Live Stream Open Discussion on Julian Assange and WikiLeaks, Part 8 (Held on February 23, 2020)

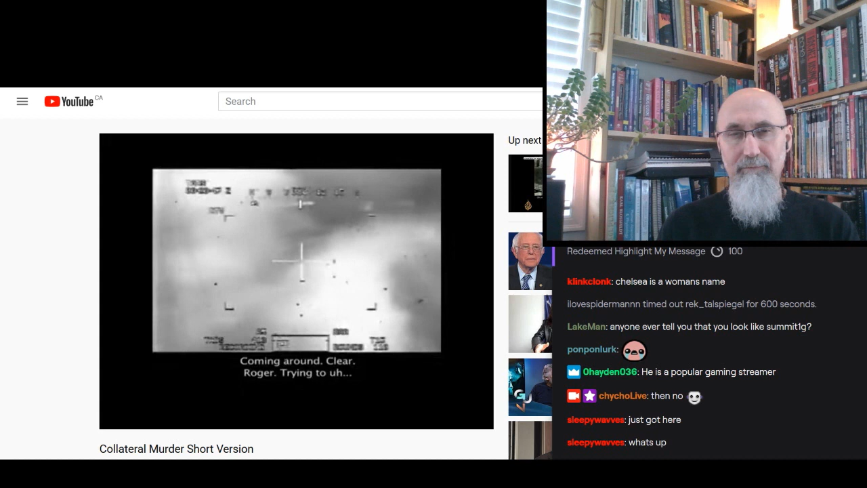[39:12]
Trying to, uh... Oh, yeah. Look at that. Right through the windshield. Uh-huh. All right.